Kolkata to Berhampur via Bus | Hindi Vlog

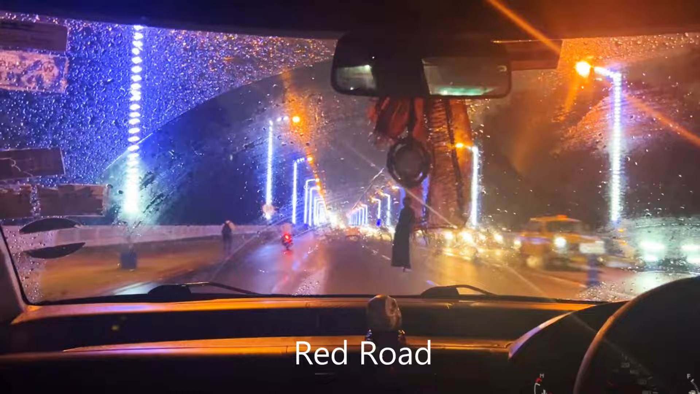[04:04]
तो फ्रेंड्स, अभी हम ईडन गार्डन क्रॉस कर रहे हैं गेट नंबर 17, और बाबूघाट अभी पहुंचने वाले हैं।
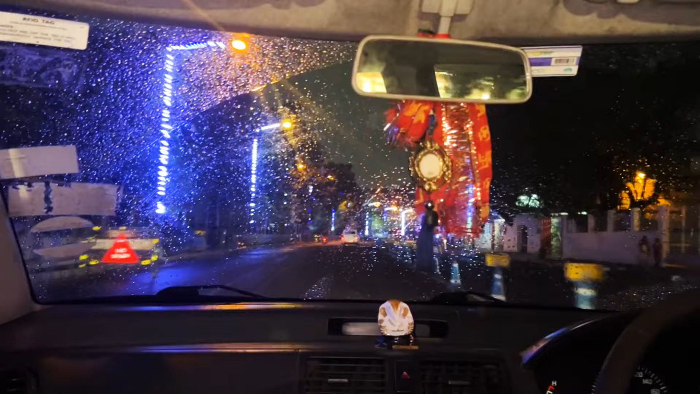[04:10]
सामने थोड़ा ही आगे राइट टर्न लेके हम बाबूघाट मिल जाएगा। तो ठीक है, चलिए वहाँ पहुँचते ही आप सबसे फिर से मिलूंगा,